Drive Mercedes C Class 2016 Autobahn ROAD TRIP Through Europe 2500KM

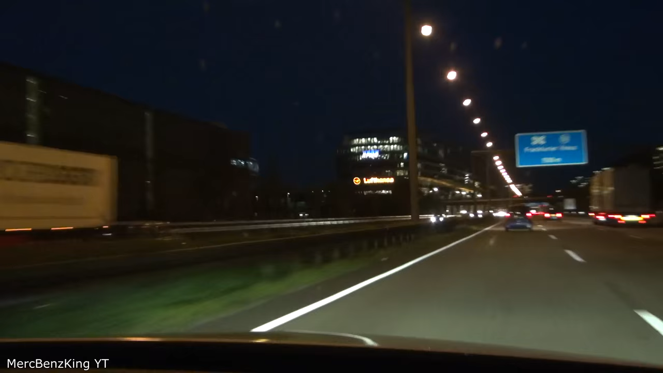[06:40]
Also die hier bitte dementsprechend ganz besonders vorsichtig. Und dann Hinweis von der A3 Kilometer Frankfurt.